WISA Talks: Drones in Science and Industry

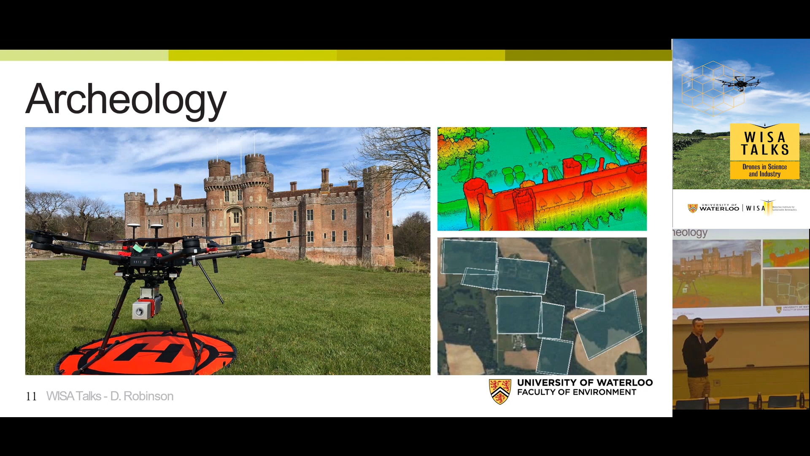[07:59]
uh new features that haven't been extracted and then provide some really exciting visuals of the castle itself now that same process for
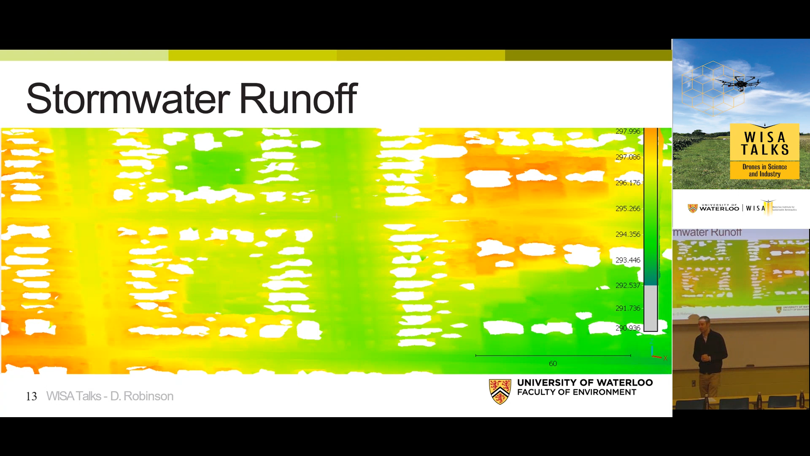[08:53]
of things this is just a cross section that better emphasizes our ability to isolate individual trees for example or homes and then again look at the slope
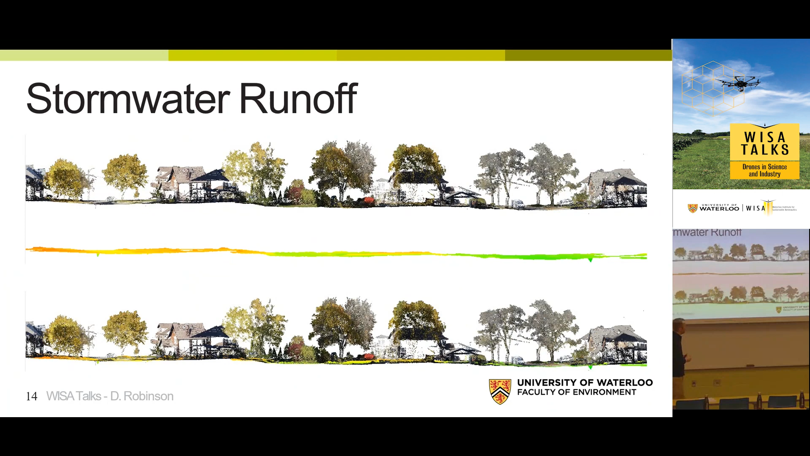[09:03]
and the variation in the landscape that resides underneath what we we have difficult seeing without sensors like
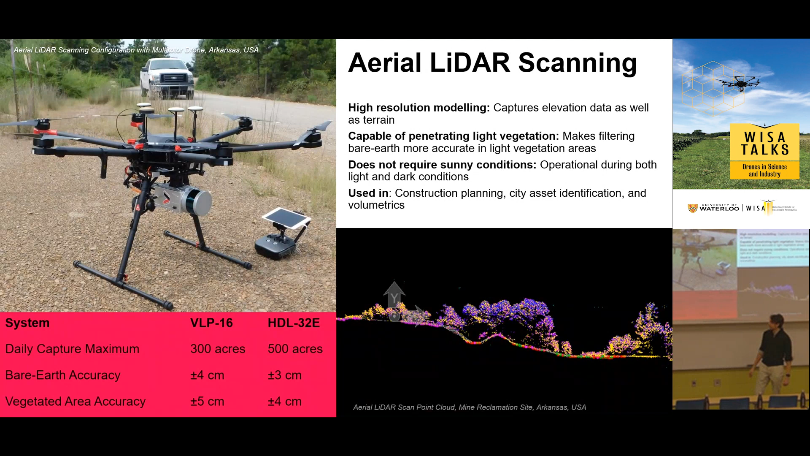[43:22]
completely digitize the city by extracting all of its assets from lidar and creating an entire gis database of the entire area so that they can know what assets are where and when they need to be up so the other aspect that we work with which is near and